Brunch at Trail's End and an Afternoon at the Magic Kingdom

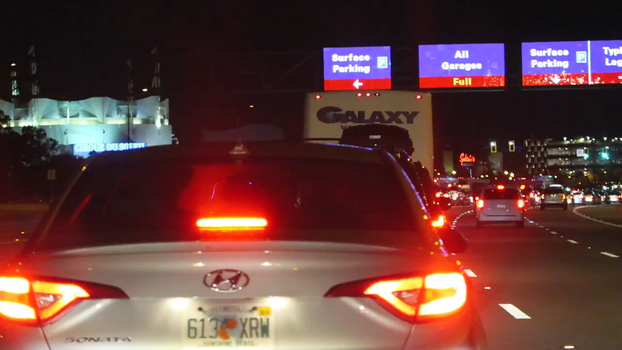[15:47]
We are on our way to go to Disney Springs for the rest of the night and it says all garages full.
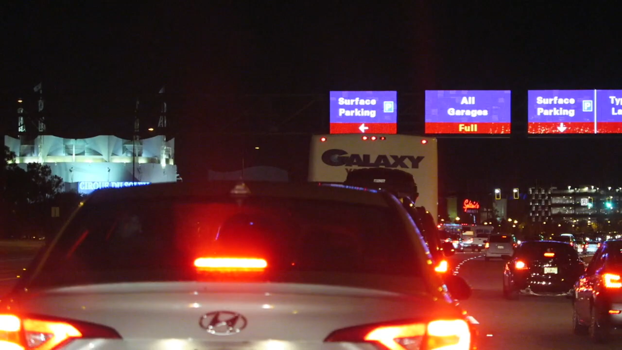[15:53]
That's crazy. Well first of all I didn't know that was a digital sign.